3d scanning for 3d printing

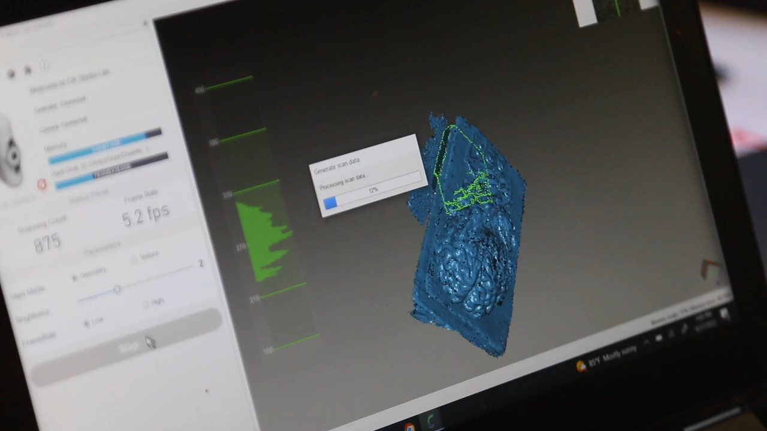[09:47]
This is the computing it's processing scan data and the
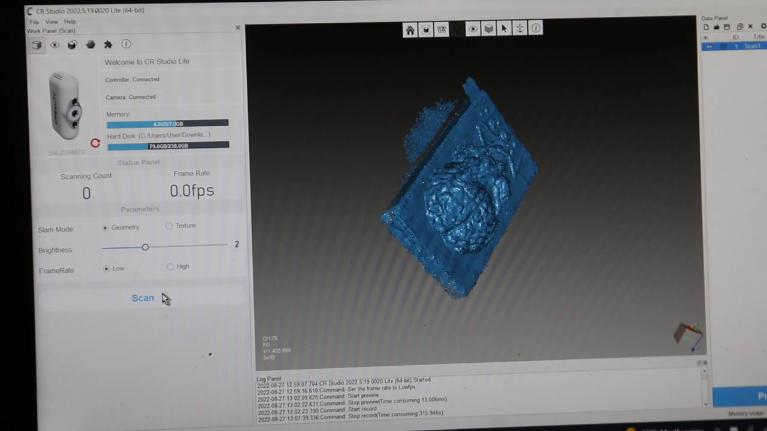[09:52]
Creality software And you can move around and look at the model to see if you're happy with it
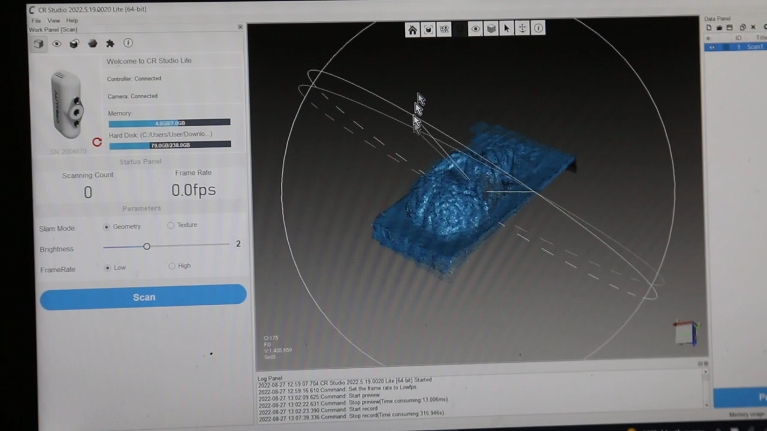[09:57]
And it's missing a few things, but don't worry about it because
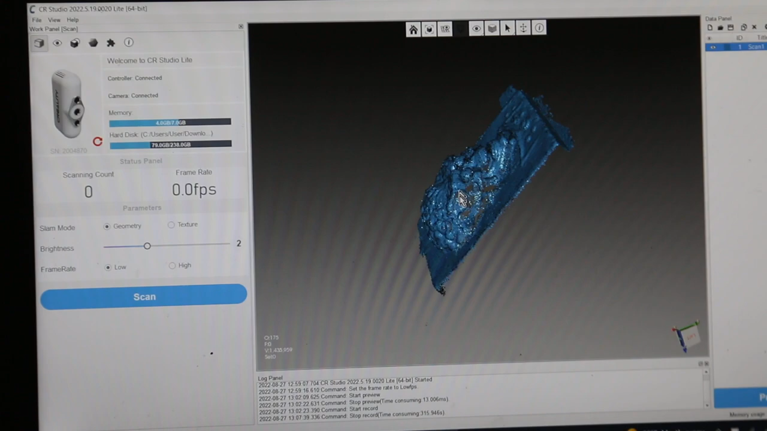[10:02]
And this is a lot to do with the lighting in the office, but you can hit process And the scan which is scan one and this check should be on
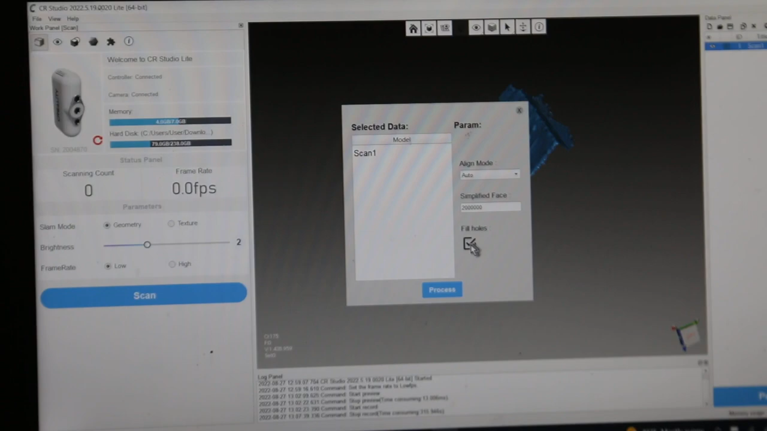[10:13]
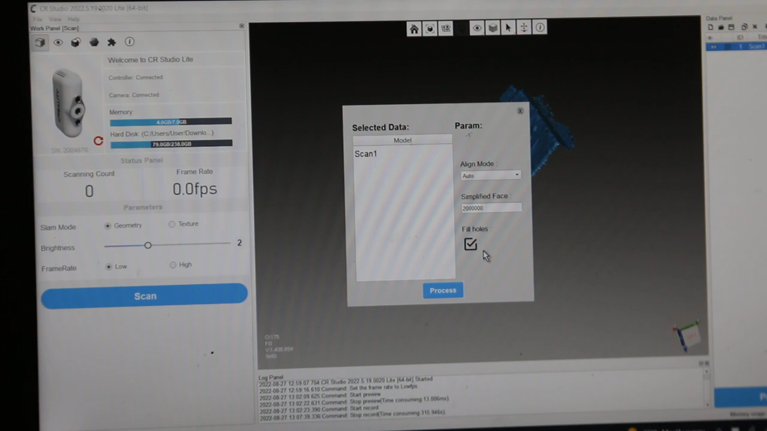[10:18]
Very badly the user interface is terrible But you hit process and then it's going to take more computing time